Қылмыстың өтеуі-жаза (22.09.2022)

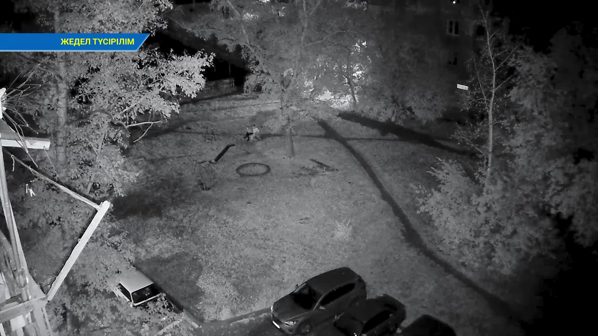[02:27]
Өске менде аулада марихуана шеккен жүгіт серге камерасына түсіп қалды. Шығыс Қазақстан облысы ортағында полиция қызметкерлері есірткеніп
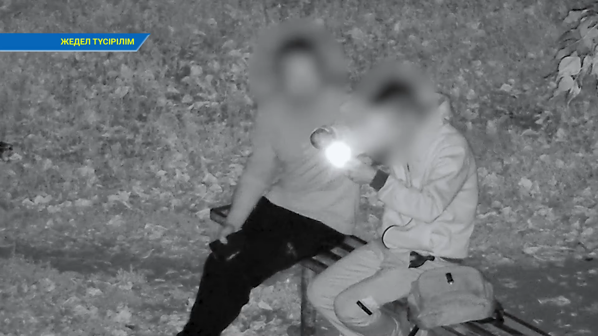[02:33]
пайдыланға және сақтаған деген күтікпен 21 растағы қала тұрғын ұстаған. Құқпызушы серге камераларының бірне түсіп қалған.
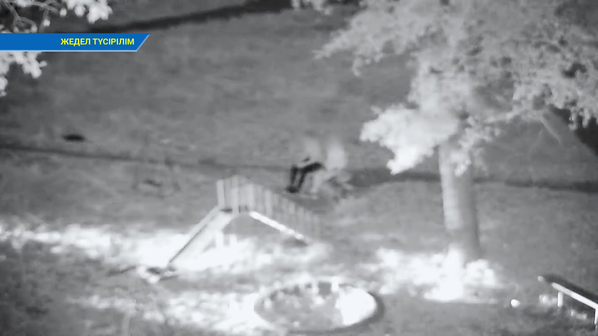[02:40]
Бенебақлау камерасы заң сәрекетті тіркегеннен кейін бірнешемін тұткен соң оқыға орна тәртіп сақшылары келген. Полицейлерді көре салысымен жашығы темек шегу апаратын тастауға асыққа мен кеш қалған.
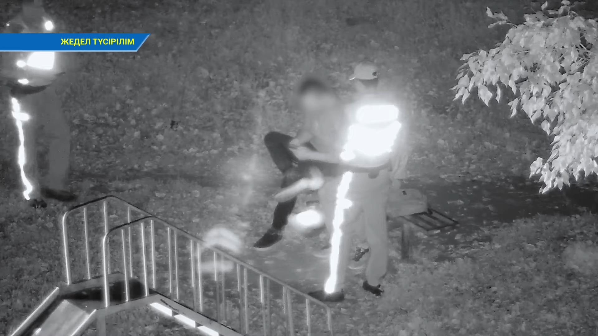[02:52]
Сараптама көрсеткенде ұстау кезінде қала тұрғыны қанан бейноттарды қолданудан туындаған есірткеге масан күйде олған. Полицейлер жасқық бұзушыдан фальгасы бар пластикалық бөтелкемен спецфикалық есібар қоңыр жасыл түсті өсімдік зат салынған бір қағаз ораманы тәркіледі. Салмағы қортынсыны сәйке салынған зат жалпы бірде 51 грамм кептірілген марихуана болып шықты. Атылған факты бойынша Қазақстан Республикасы қылмыстық кодексінің 296-шы бабы екінші бөлігі есірткі психотроптық заттарды сол тектестерді өткізу мақсатында заңсыз дайындау бойынша сотқа дейінгі тергеу жүргізіліп жатыр.